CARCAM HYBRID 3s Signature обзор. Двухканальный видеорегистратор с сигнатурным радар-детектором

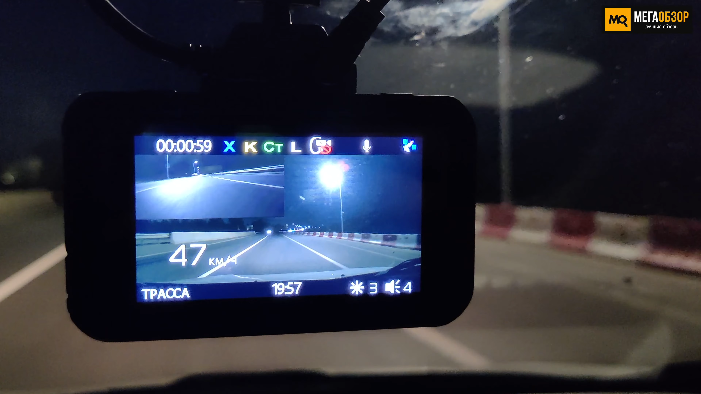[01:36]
Кабель подключения длиной 5 метров. Владелец может провести скрытый монтаж в салоне автомобиля с разными типами кузова.